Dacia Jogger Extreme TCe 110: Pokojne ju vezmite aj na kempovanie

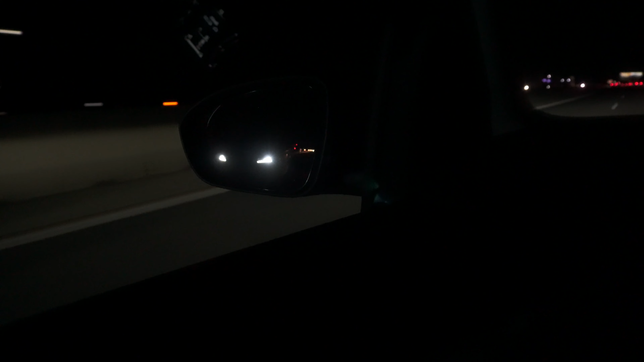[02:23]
ale veľmi ocenujem snímanie auta v rtmov uhle a okrem toho elektronická parkovacia brzda.